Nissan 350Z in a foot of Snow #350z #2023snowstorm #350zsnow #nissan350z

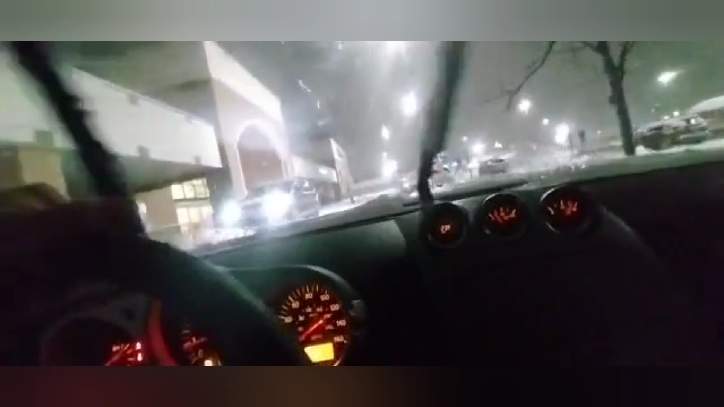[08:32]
I'm trying to go straight as much as I can, but I can't.